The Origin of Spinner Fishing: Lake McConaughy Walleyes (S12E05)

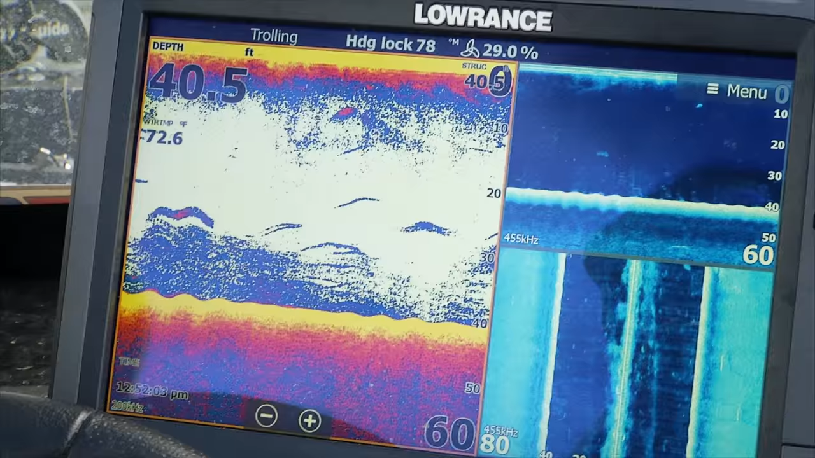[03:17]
On screen: depth 40.5 ft
Sometimes they'll be on top of the trees, right on the tree tops.
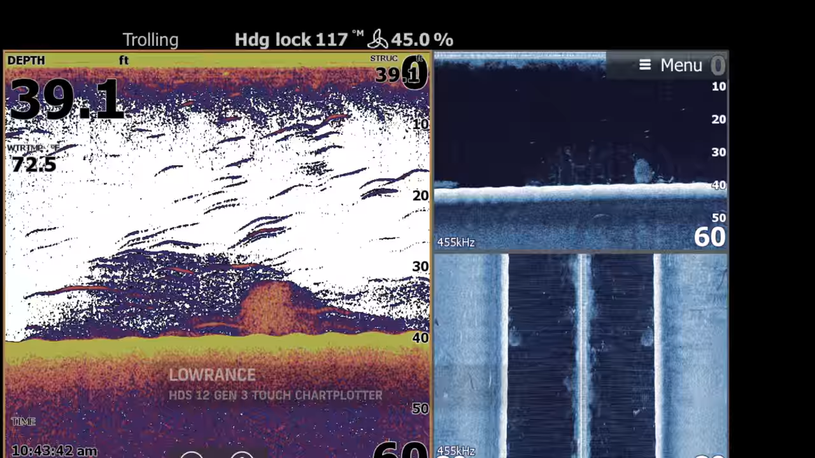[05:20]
On screen: depth 39.1 ft
You can also see them in your traditional 2D sonar as well.
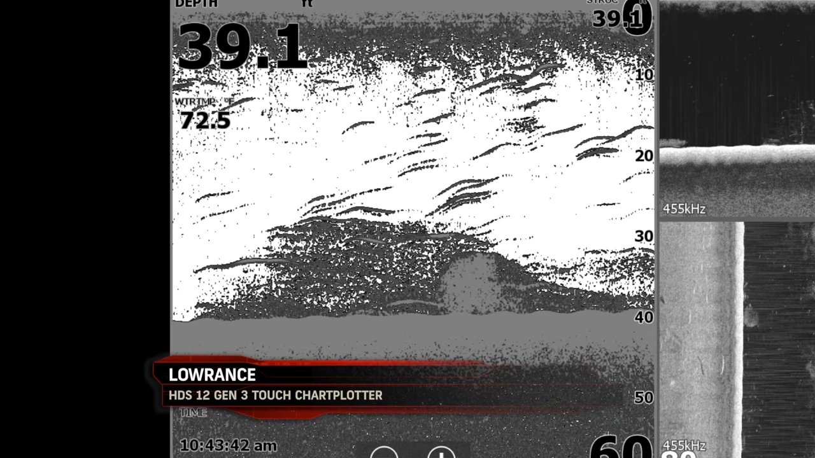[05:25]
On screen: depth 39.1 ft, water 72.5°F
You can pick out the fish on the traditional sonar, and as well as looking at the down scan, you can see some of them fish in there.
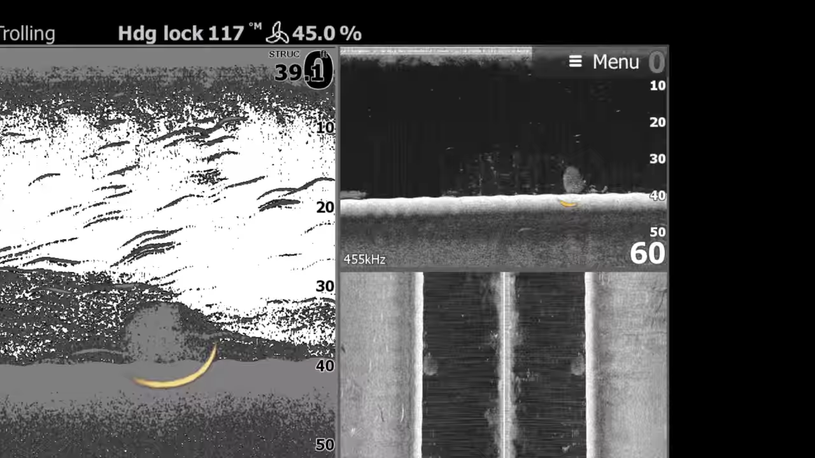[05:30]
There's also a ball of bait fish in there as well.
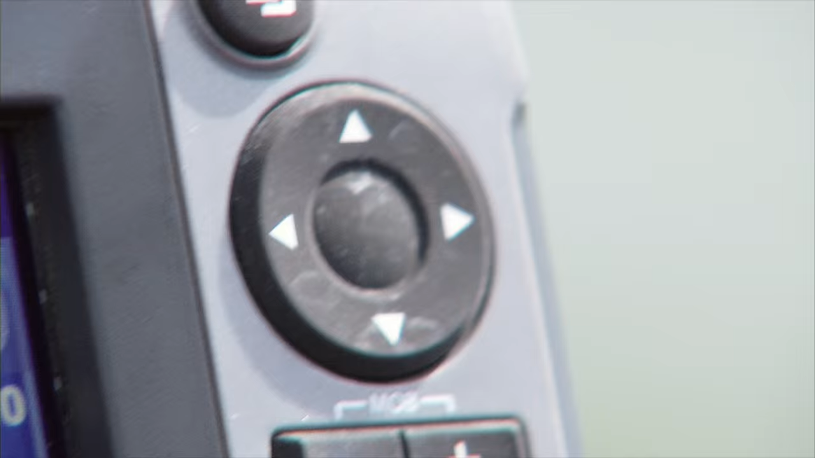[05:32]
A really nice thing to have when you're looking for perfect trees.
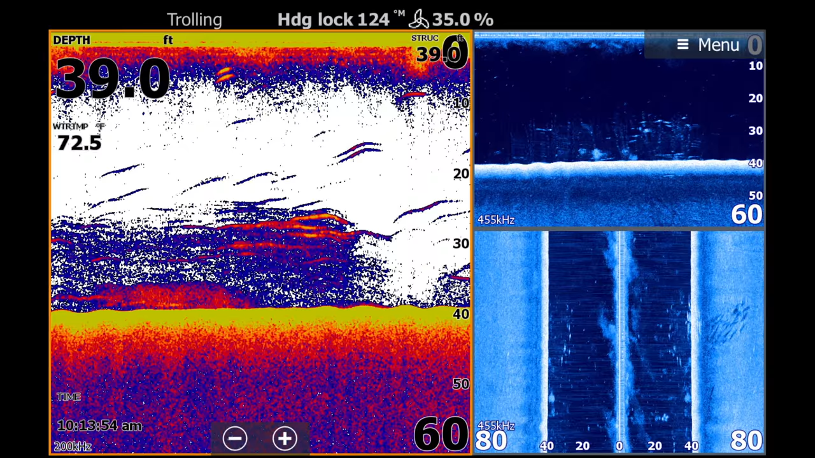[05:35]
On screen: depth 39.0 ft, water 72.5°F
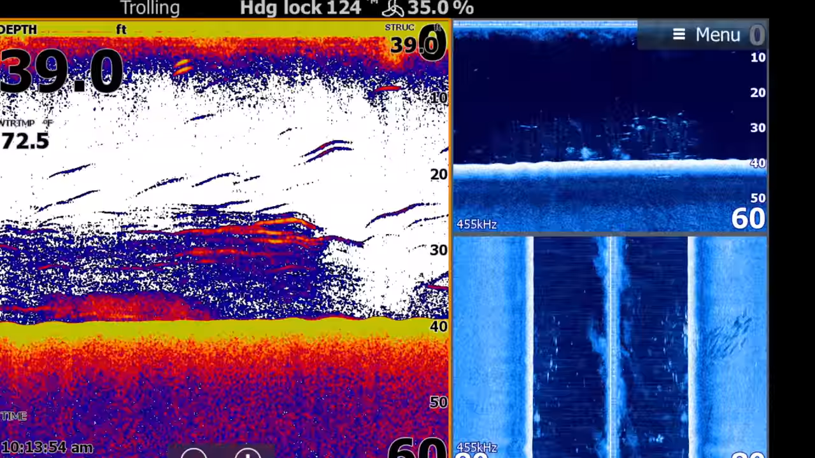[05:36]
On screen: depth 39.0 ft, water 72.5°F
In this second shot, the down scan, again, shows some perfect trees. We got some really nice fish marks that show up in that down scan,
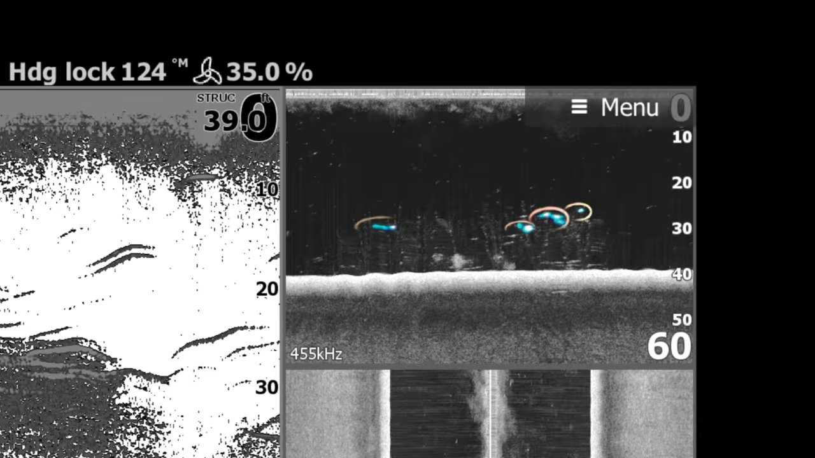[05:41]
On screen: depth 39.0 ft
and you can see them in the traditional sonar as well. There's also some bait fish in there.